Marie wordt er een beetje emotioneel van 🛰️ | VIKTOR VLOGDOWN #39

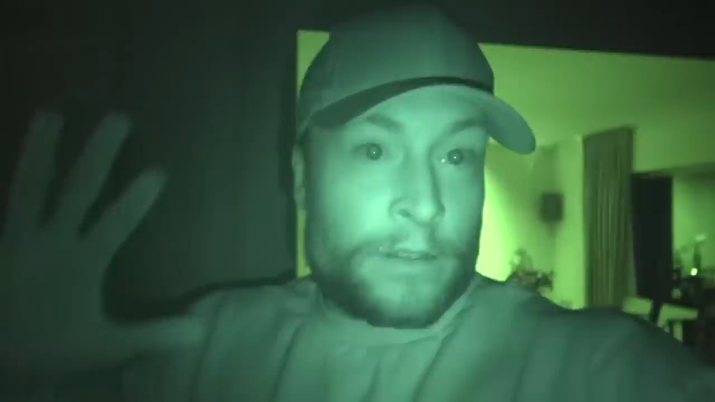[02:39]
Ik heb zelfs de night mode aangezet op de camera. We gaan bijna naar de satelliettrein kunnen kijken.
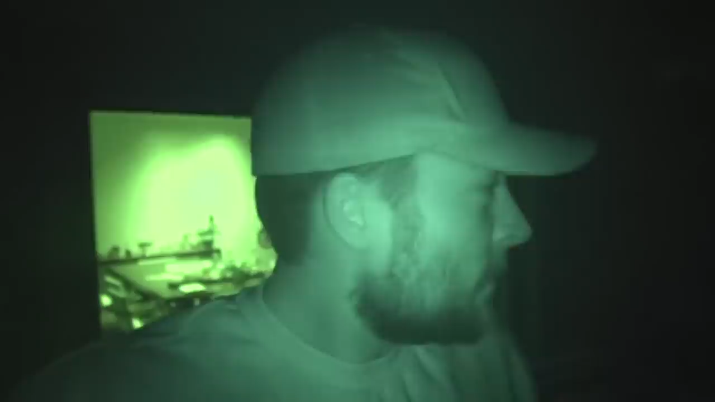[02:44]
Spannend. Het is precies of we zitten in een spannende documentaire.